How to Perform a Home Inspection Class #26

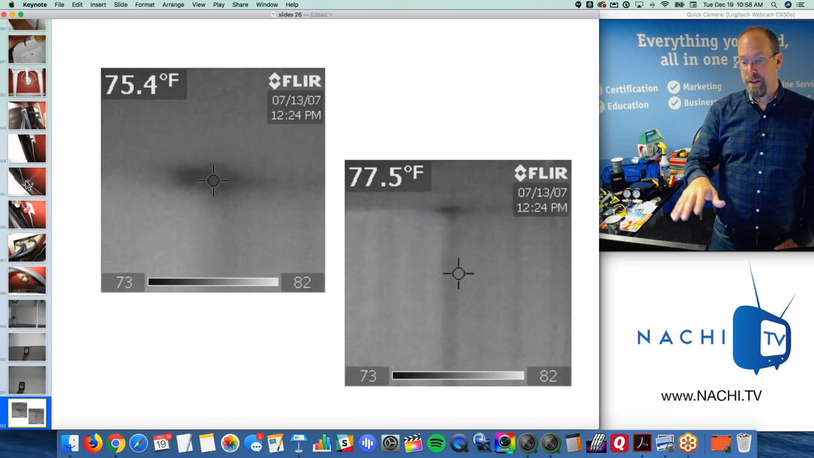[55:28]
so this is a different kind of image where it's grayscale in my infrared camera and I follow up every infrared scan
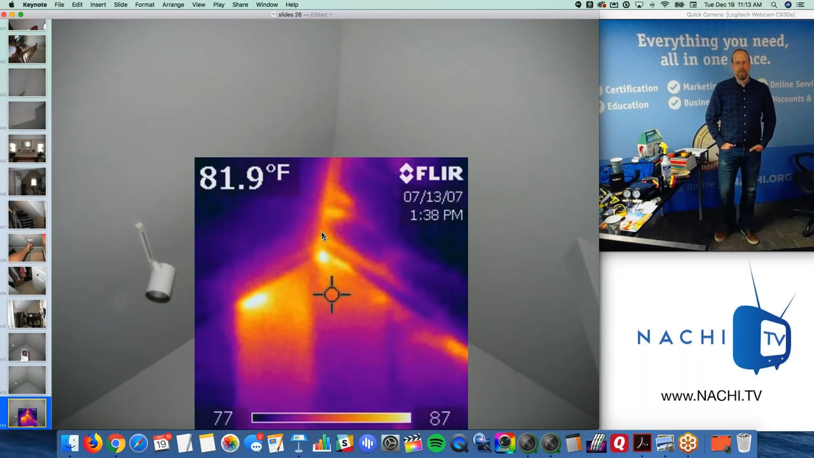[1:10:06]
On screen: spot 81.9°F
in areas some insulation has fallen down in the cavity and it's hot outside right it's cool on the inside and that I can't see with my eyes but I can see that there's something going on there and they may want to address it maybe start by asking the seller is this room hotter than the
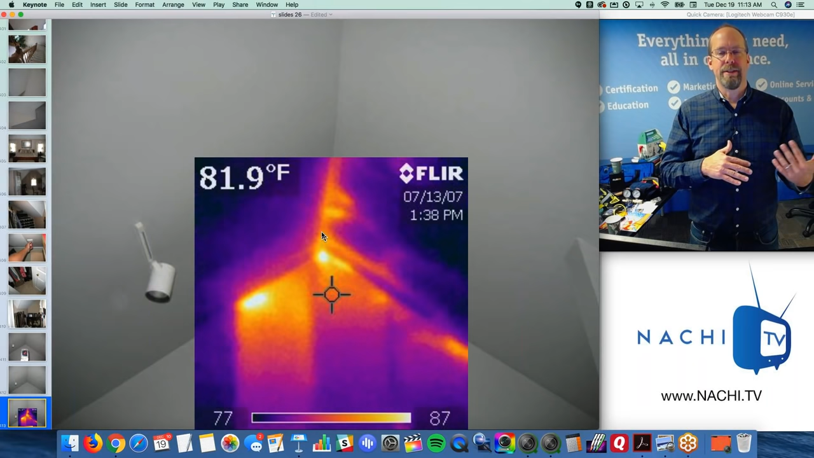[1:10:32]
On screen: spot 81.9°F
rest during the summer time is it difficult to condition because we have some open gaps in the insulation here's the ceiling of the
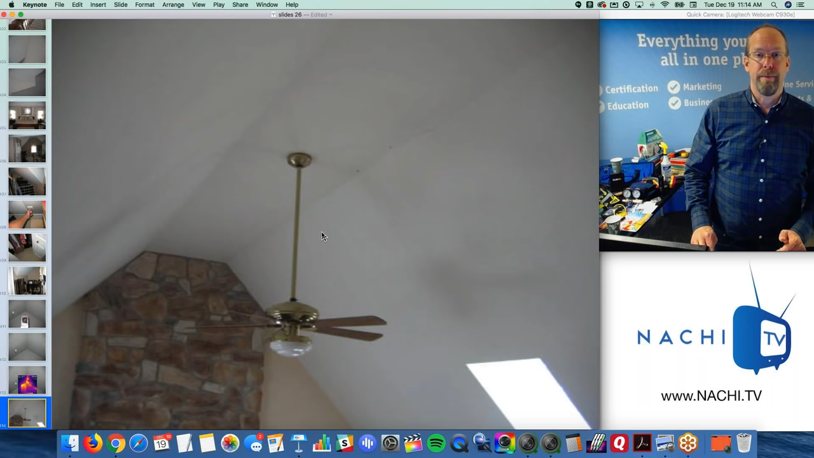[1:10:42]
first floor living room with the fireplace remember the stack chimney stack on the back side of the house
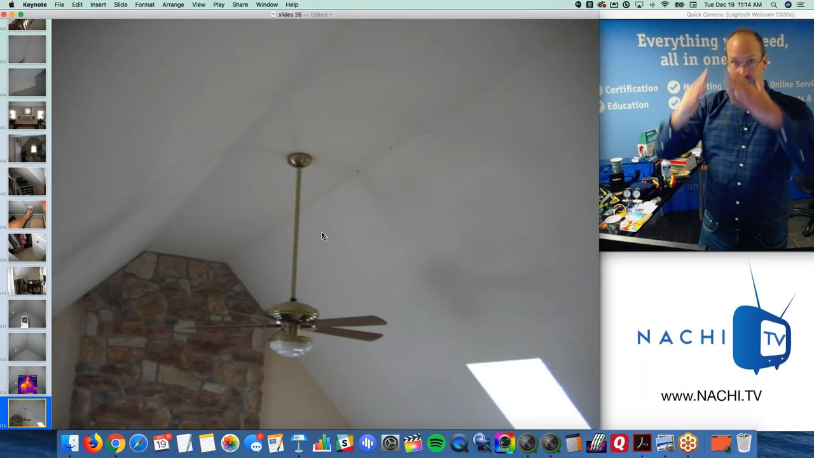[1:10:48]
large cathedral ceiling I can't see the insulation because it's a cathedral ceiling but my infrared camera can show there are some pockets that are missing insulation maybe because of the electrician where the ceiling fan
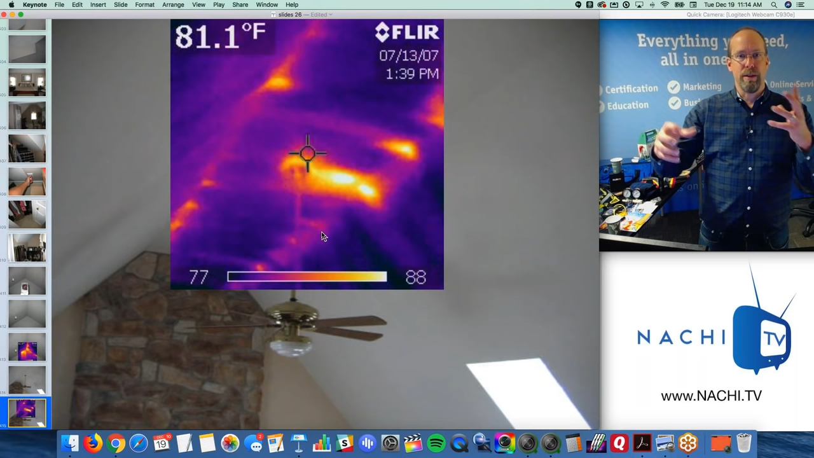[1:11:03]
On screen: spot 81.1°F
attaches maybe there's some work done there and the insulation wasn't put back like it should have or maybe it wasn't installed or blown in well same thing here we can see things with the infrared that we can't see with our eyes this isn't too bad but I would still think that my client would enjoy seeing these things
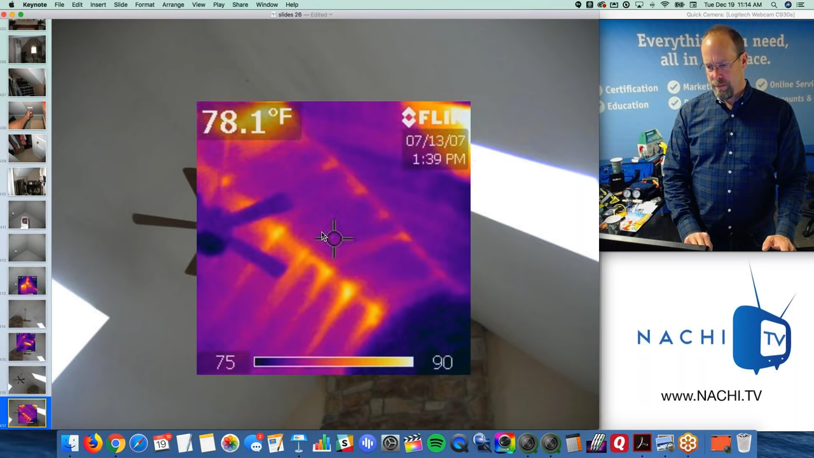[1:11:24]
On screen: spot 78.1°F
there's the first floor and behind the piece of furniture that I moved